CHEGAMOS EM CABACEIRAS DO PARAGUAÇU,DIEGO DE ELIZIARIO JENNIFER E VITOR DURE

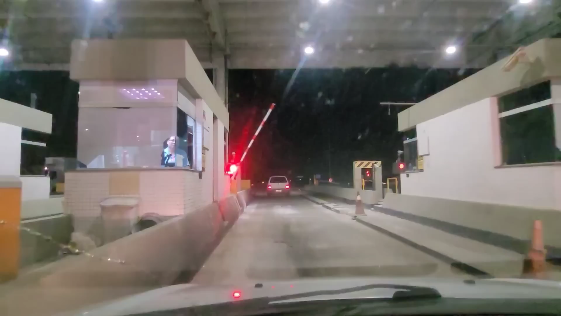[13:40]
Ainda tem 160 km para a gente chegar em Cabaceira do Paraguaçu. Pedágios em pago, né? Rampa liberada e vamos embora com fé em Deus. Tudo com Deus, nada sem Maria.
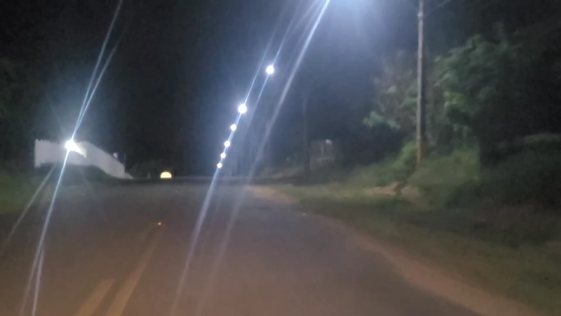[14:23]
Estou vendo ali a bola do Ridebet Portal. Eita, meu Pai, muito, muito obrigado, Senhor, por nos trazer, por nos guiar nessa viagem. Pessoal, atualizando aqui, os KM deu 1.266 km rodados, pessoal, até nós chegar aqui. Aqui a entrada.